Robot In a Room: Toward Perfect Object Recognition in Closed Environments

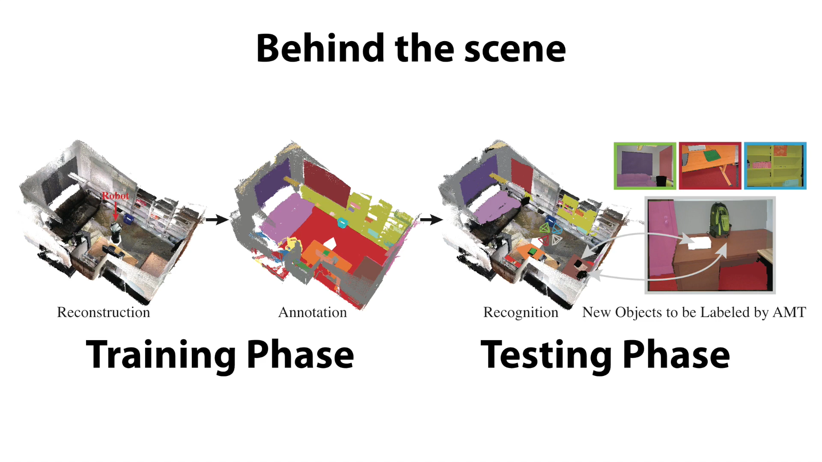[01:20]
To formulate this user scenario, this paper proposes the following pipeline consisting of training and testing phases. For the training phase, we have two steps, map reconstruction and object annotation.
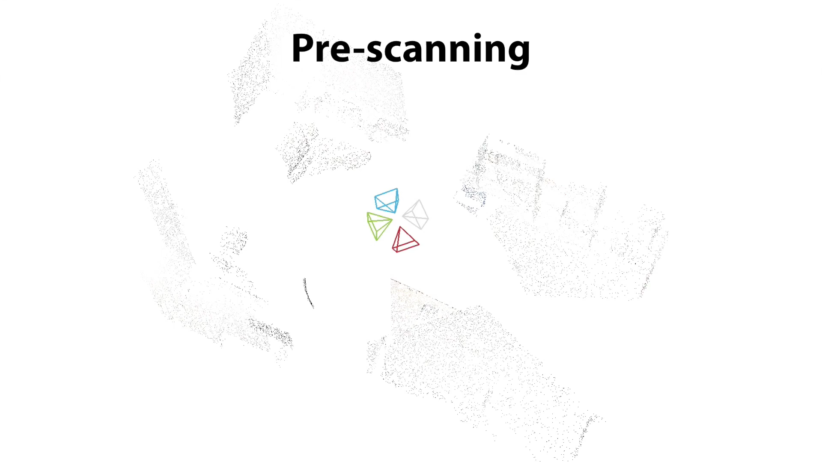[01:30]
For map reconstruction, the robot moves into the environment and rotates two circles at each spot
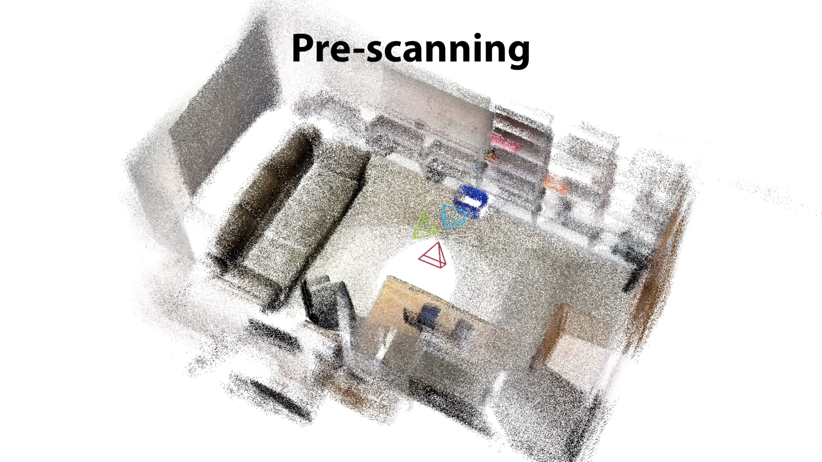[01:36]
to enforce significant view overlapping for loop closing and bundle adjustment.
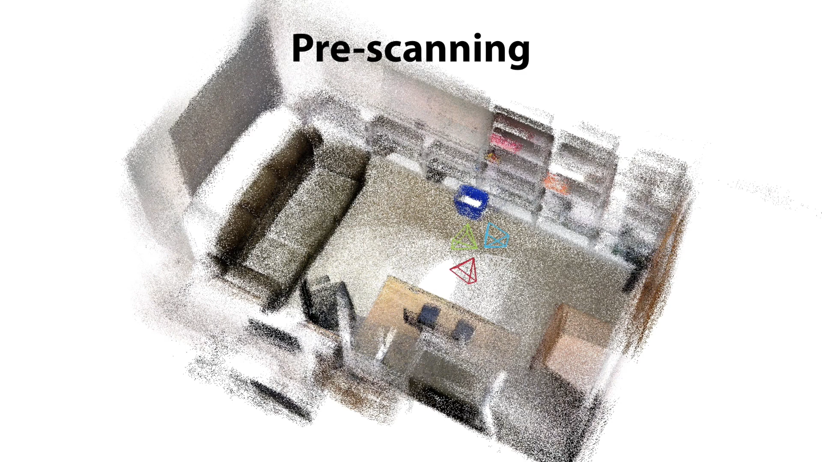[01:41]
For object annotation, some frames are annotated by humans on Mechanical Turk, and labels are aggregated in 3D.
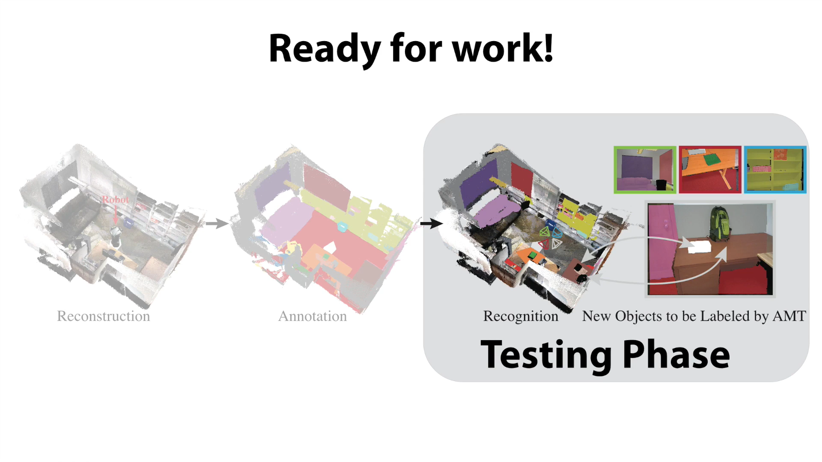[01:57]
During testing, the input is four RGBD images from four sensors.
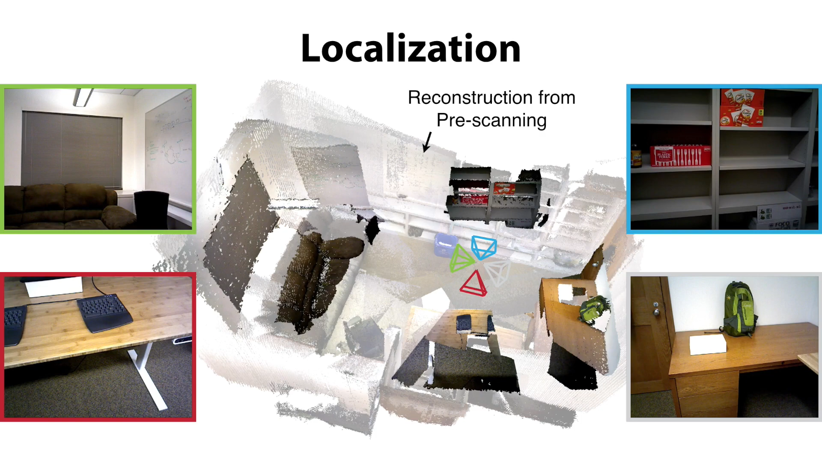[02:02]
The robot localizes its pose by matching the background non-movable objects with the reconstructed 3D map during the training phase. With this refined pose, the robot can explain the non-movable background in each frame.
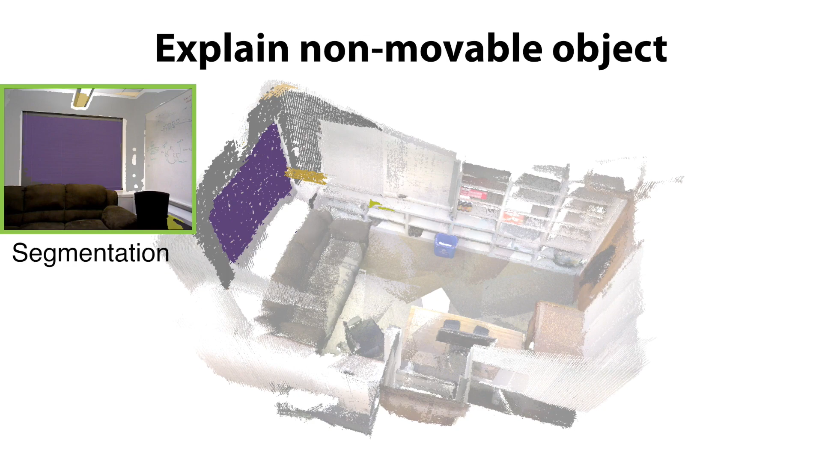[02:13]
To recognize the remaining region,
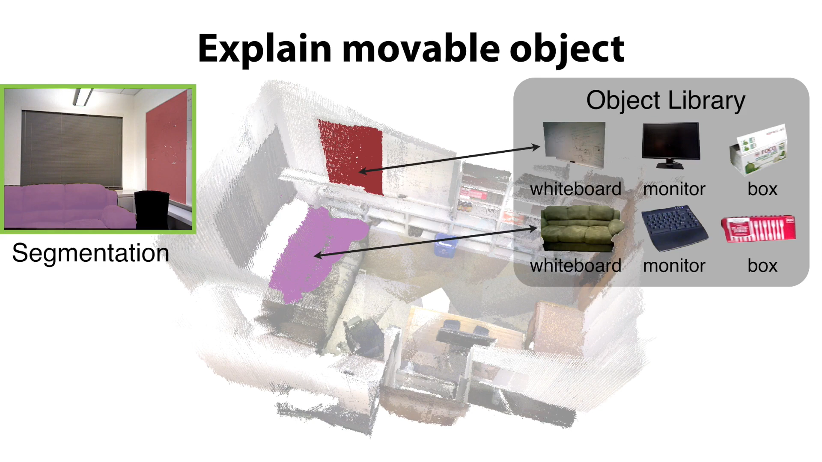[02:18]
the robot matches the movable objects to the library to estimate a 6D object pose.
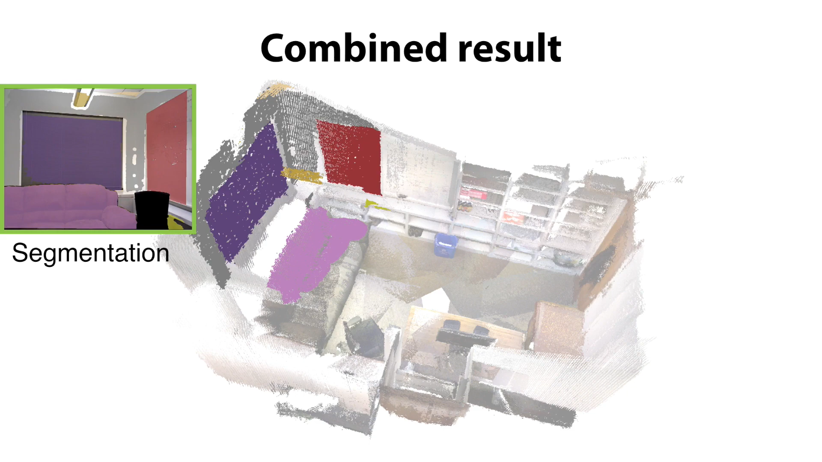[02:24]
Then we combine the results for both the movable and non-movable objects.
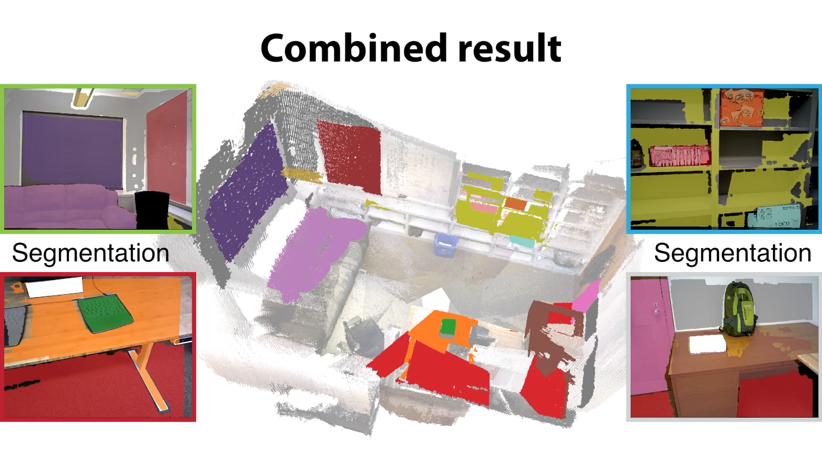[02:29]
The same algorithm applies to other cameras as well. Sometimes there may still be areas that can't be recognized due to the removal of occluders. For example, in this case, part of the shelf was occluded by the boxes during training.
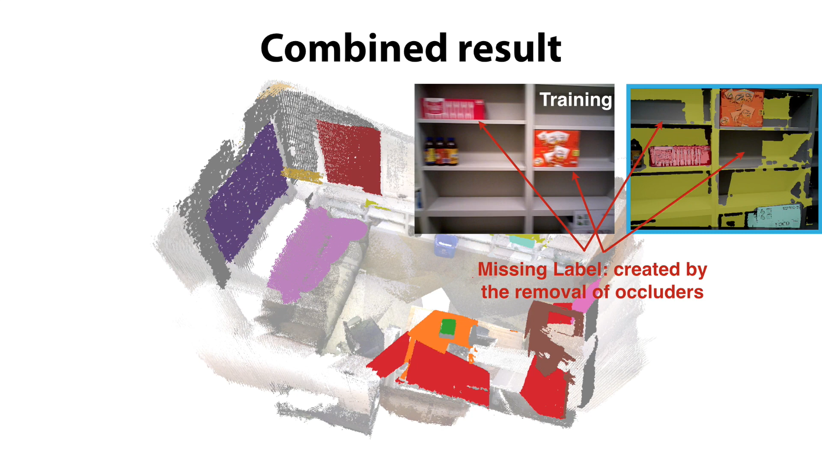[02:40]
Now that the occluders are moved away, new parts of the shelf appear. Therefore, we propose an algorithm to propagate the label to these missing areas.
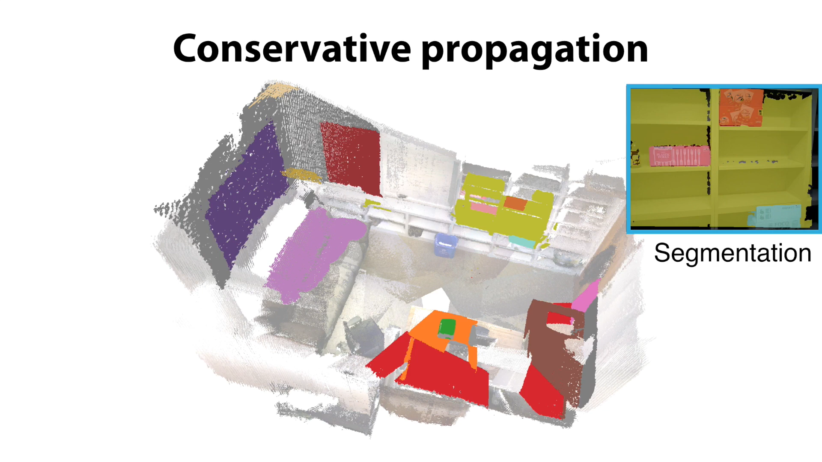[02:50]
This propagation should be very conservative so that it can stop when it reaches any new object. After that, if there is still a large unrecognizable region, probably because of a new object,
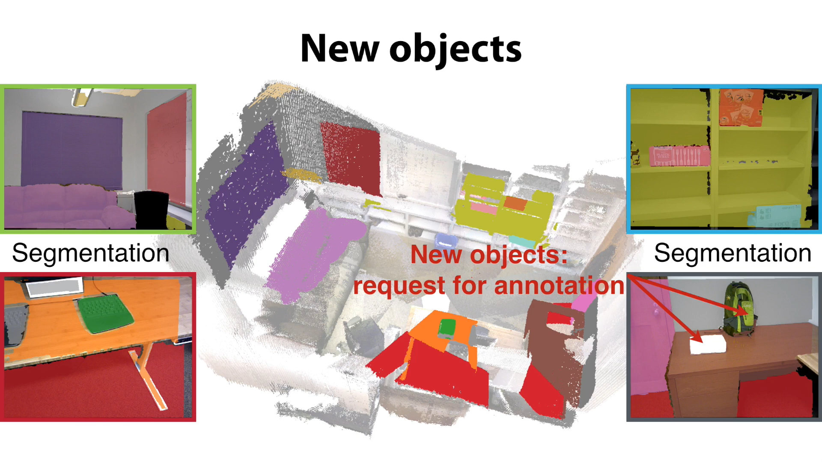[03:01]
the system will send the frame to be annotated via crowdsourcing, and the new object will be added to the object library. The same process will be repeated for each frame during testing, and the refined pose is used to initialize the next frame.